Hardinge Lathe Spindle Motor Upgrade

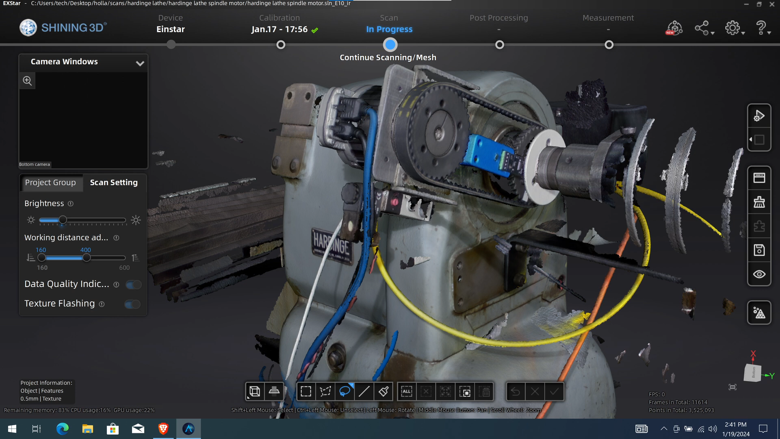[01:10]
And so I was ready to import that into Fusion 360. And I found this video from Matt at Learn Everything About Design,
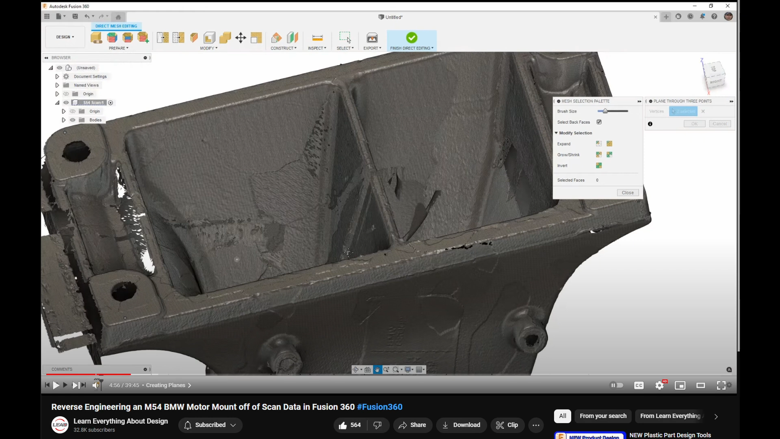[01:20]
where he takes an OBJ file that came out of the Einstar software and actually imports it into Fusion 360 and creates this model from there.
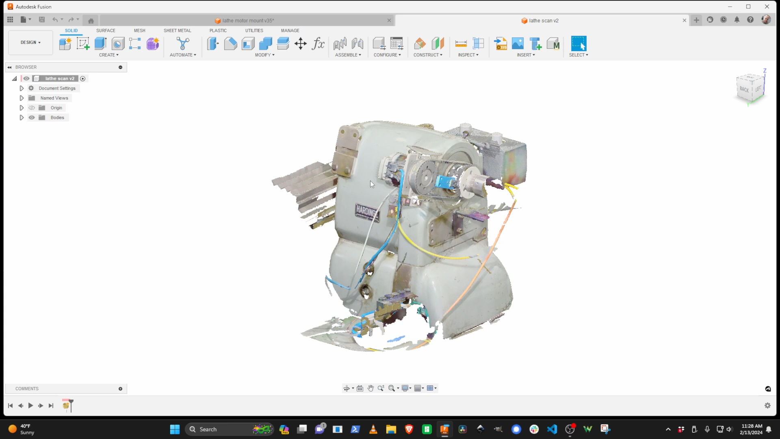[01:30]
So I'm over in Fusion 360, and I've imported the OBJ file from the EXTER software. And I'll go ahead and move it around here so you can kind of see what it looks like.
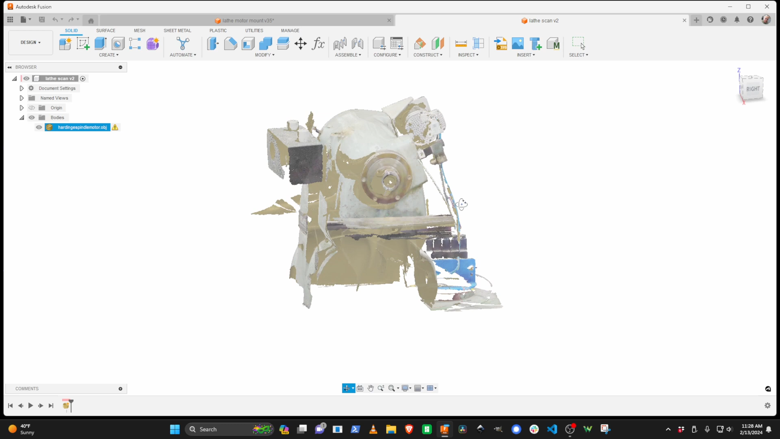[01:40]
It's not a closed model, so it's a bunch of just different surfaces.
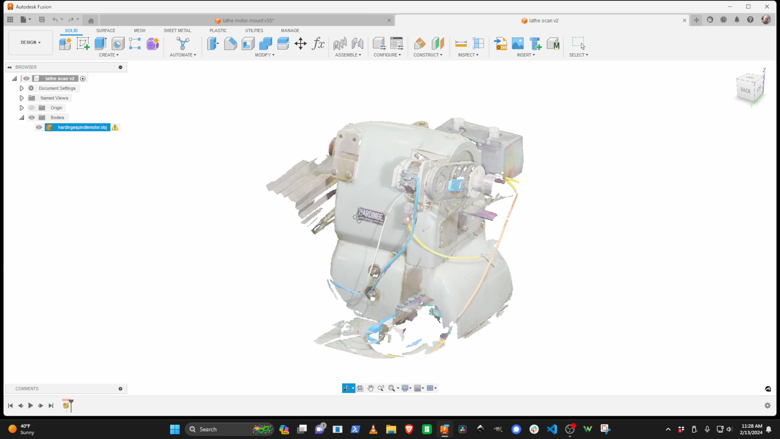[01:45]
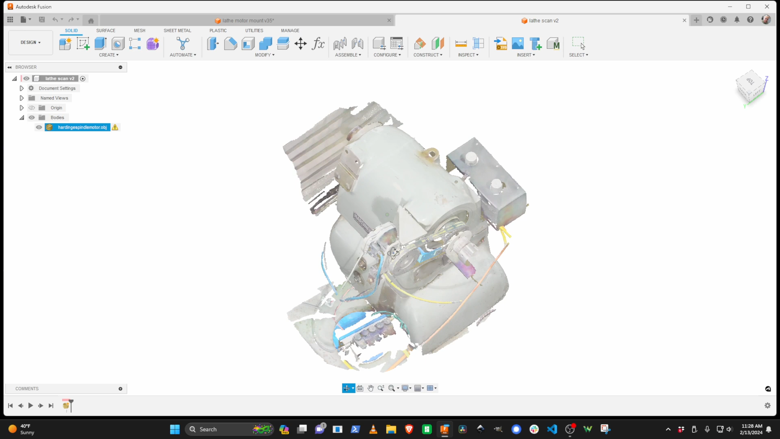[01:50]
And it's fairly responsive, but that's because I have a graphics card that can handle this many facets. In fact, let's take a look at what the facet count is.
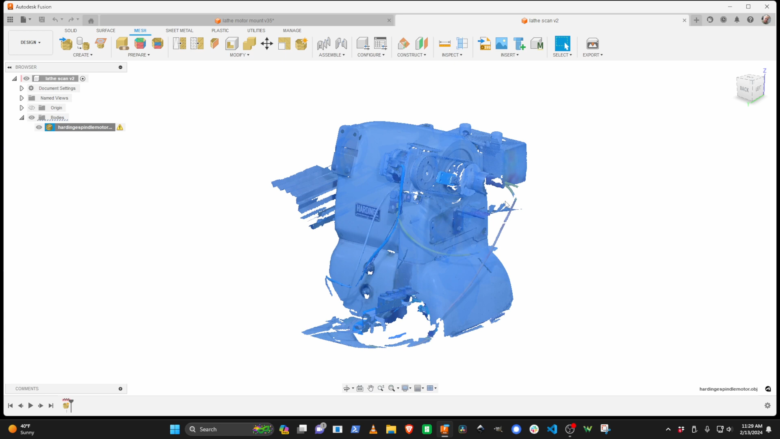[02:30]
Now, over at Matt at Learn Everything About Design said to go ahead and delete all the facets and triangles you don't want. So I came over in the Mesh tab, and I just started deleting millions and millions of these things. So what I was left with was this over here. And so this is my working file.
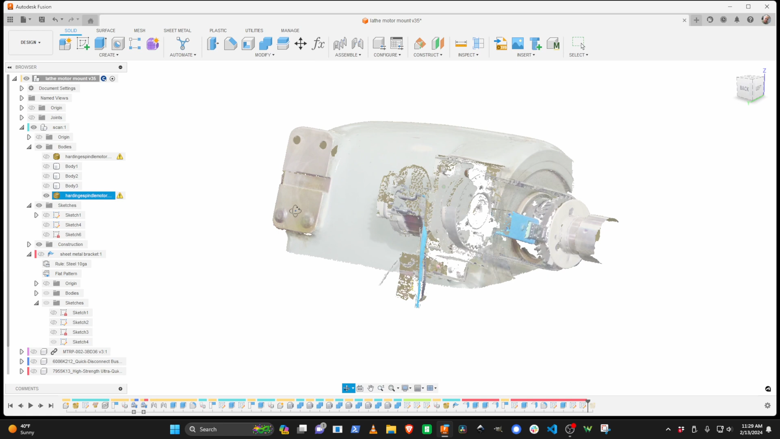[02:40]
This is my first project trying to do something with 3D Scan. And the approach that I took was I wanted to do an L bracket. If we look at it from the left-hand side,
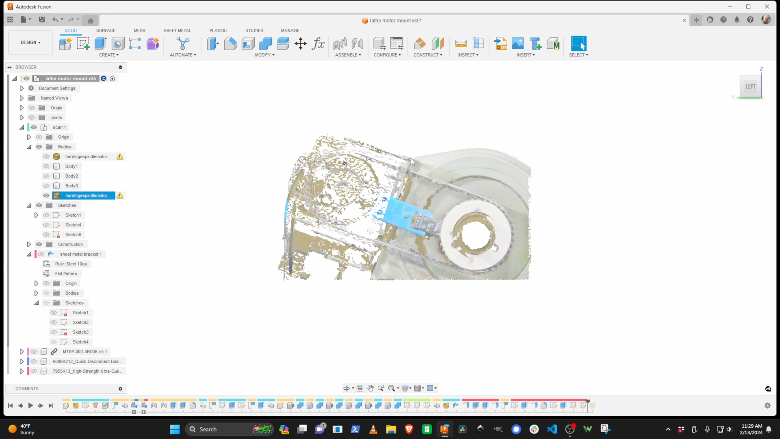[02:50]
I want to do an L bracket here and have this motor mount up in this area. And you can kind of see where the... I left enough of the old motor and the old pulley
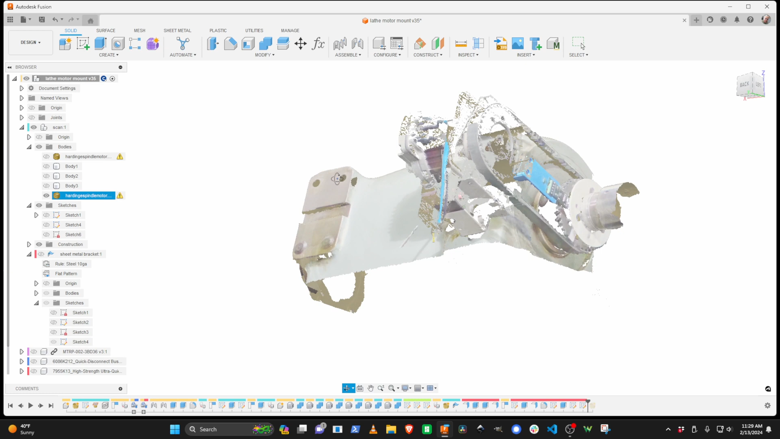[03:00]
there to kind of get a reference of where it actually is in 3D space.
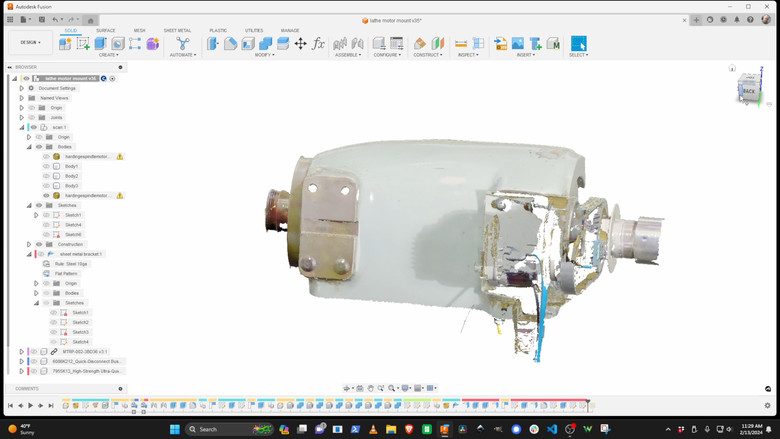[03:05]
So what I first needed to do was I needed to put a sketch on this plane,
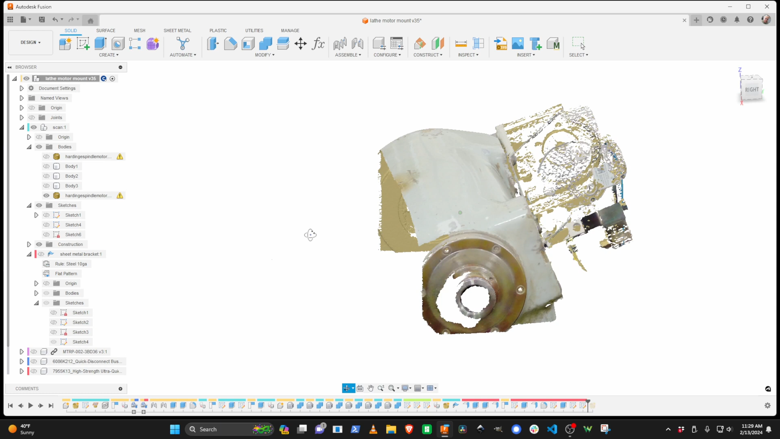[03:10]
which is these two mounting points on the backside of the motor. And so I basically came in and created a sketch using... Or created an offset plane using three points off of three of these two surfaces. And I created a sketch on that offset plane. And then I used that technique that is shown over... That Matt showed in his video of offsetting the sketch down and getting the geometry out from these holes.
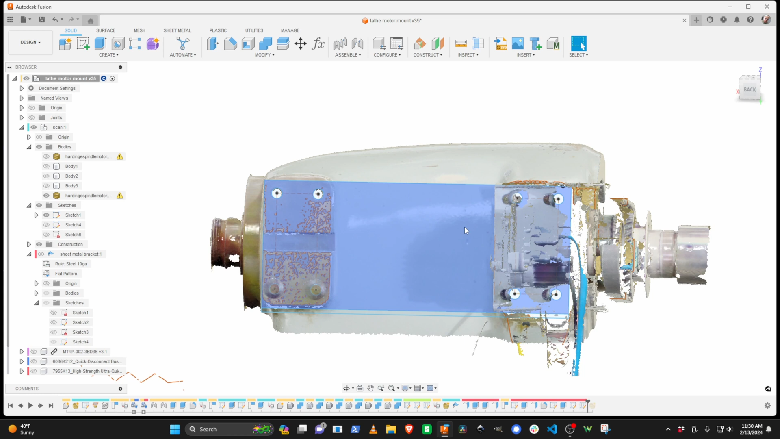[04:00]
And so this was the first sketch that I did. And I decided that in order to actually make sure that I got the motor placement right, along with the pulley and all that, I needed to do a test cut.
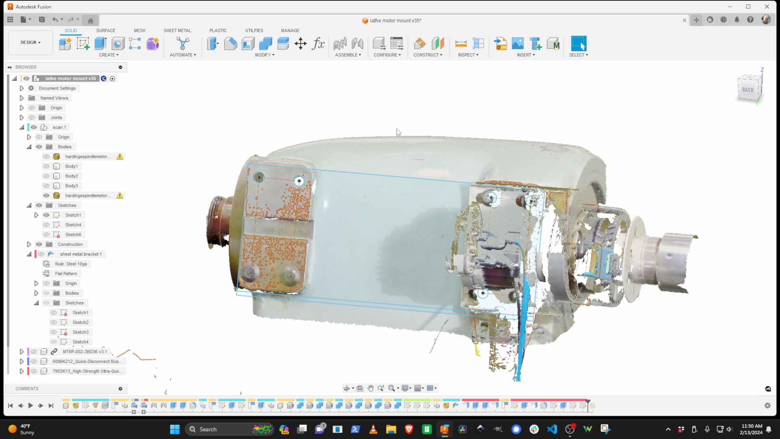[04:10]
So what I ended up doing was I ended up making a little test frame that I cut out of hardboard. And it kind of looked like this.
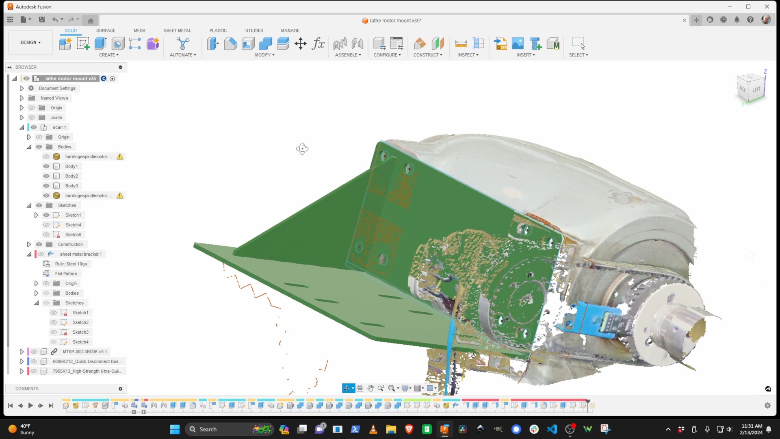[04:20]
And we just kind of held the motor up in place with the pulley on it. And kind of saw that the alignment was good. And that helped me. That gave us assurance that these slots were in the right place because we can't move the motor right and left. And I ended up picking these to be holes in here. And in hindsight, these really should have been slots. So I can move the entire bracket right and left. And then these slots will let me move the motor out and back to adjust the tension.